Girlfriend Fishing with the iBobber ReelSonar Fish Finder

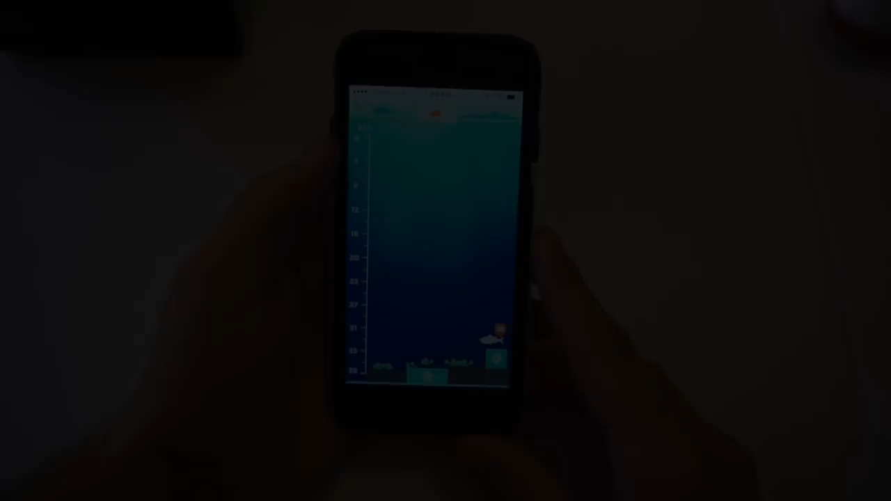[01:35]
So once you get it on your phone, this is what the app looks like. So you can see it shows the bottom, and it'll show some fish.